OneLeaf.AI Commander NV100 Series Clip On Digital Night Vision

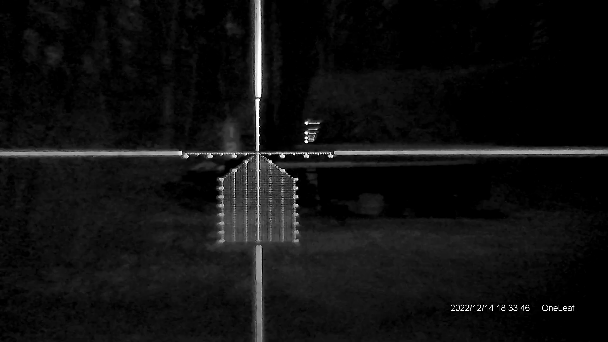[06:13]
we tested the night vision functionality out to about 100 yards and i was pleasantly surprised although if you don't have a night vision setting on your scope's
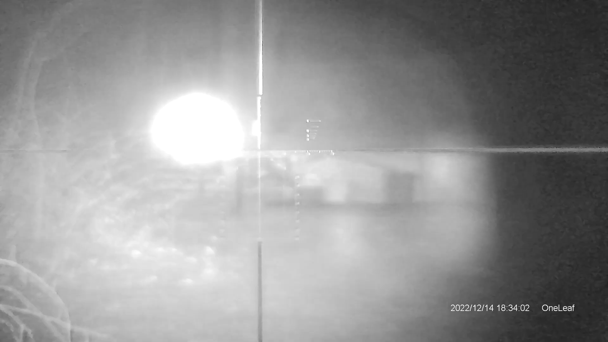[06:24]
the nv100 we can make out our steel gongs with it at ease and the ir illuminator had plenty of
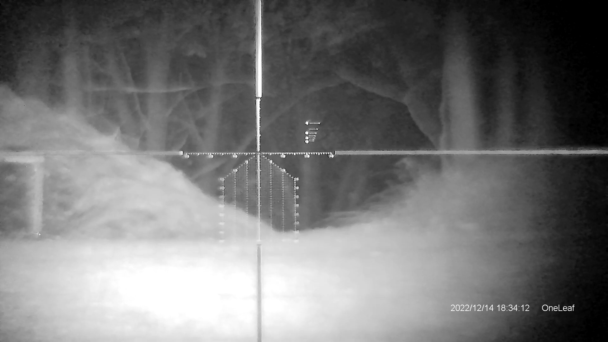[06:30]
reach to provide adequate
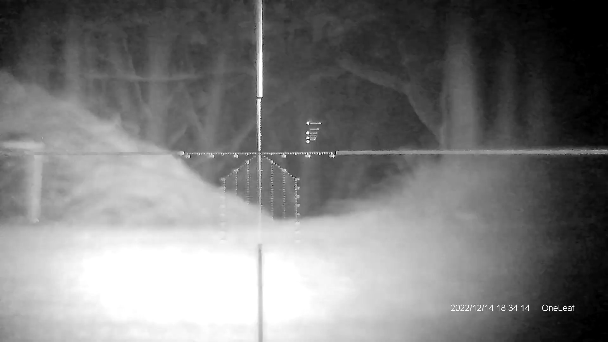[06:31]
illumination
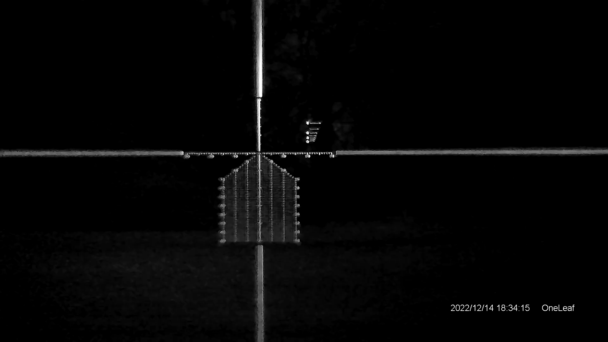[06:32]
i will note that the video motion becomes
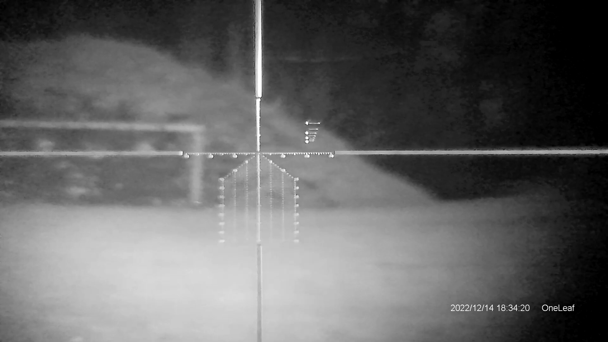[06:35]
slower in lower daylight if you
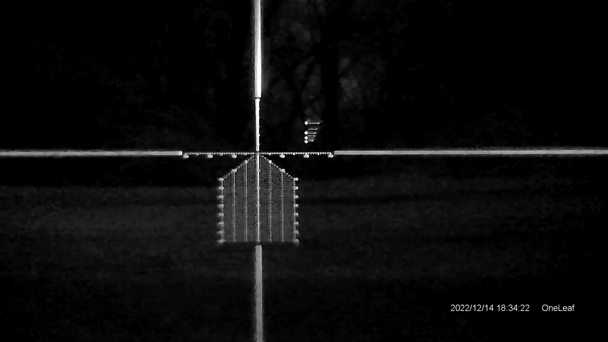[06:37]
run the
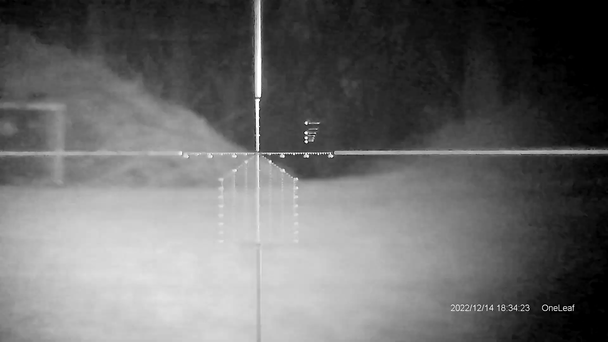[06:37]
full color
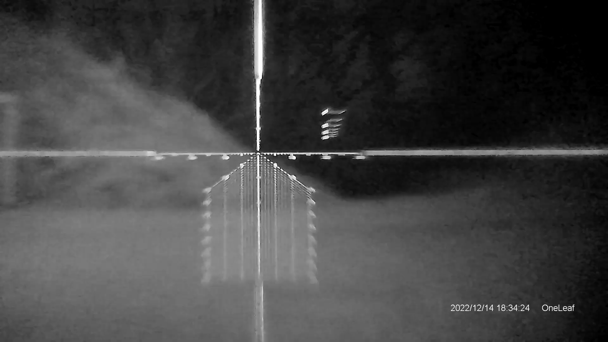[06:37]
mode instead of switching to ir since
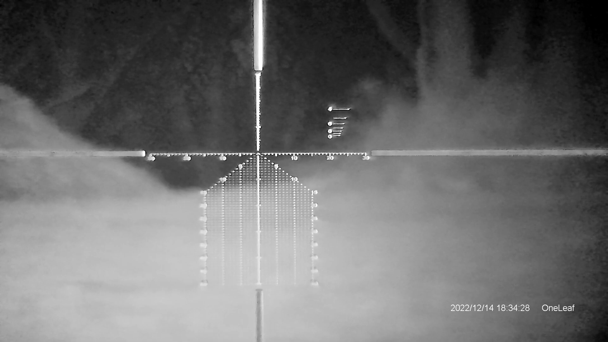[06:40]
having this unit for so long that gave us an opportunity
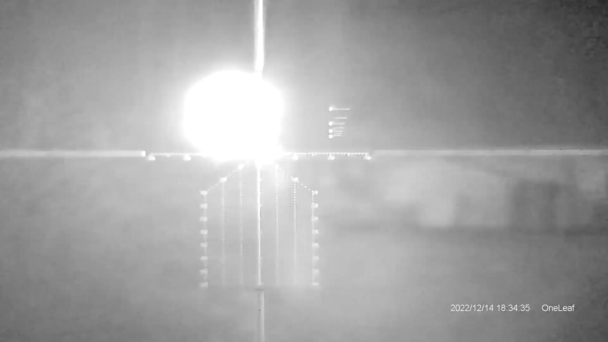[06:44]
below freezing and temperatures above 90 degrees fahrenheit we didn't have any issues with
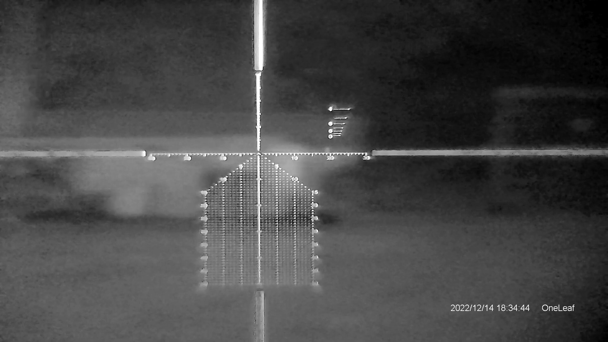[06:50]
battery life and since it runs 18 650 batteries you can always carry spares and i imagine a full charge would give you more than a couple outings if you're going to take this
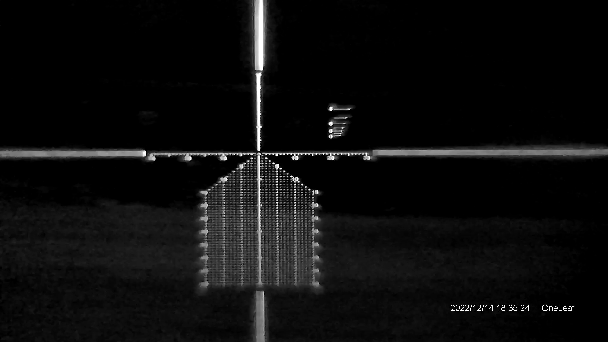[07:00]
with you for hunting i feel a unit like this could be useful to you if you already have existing optics that you would like to add some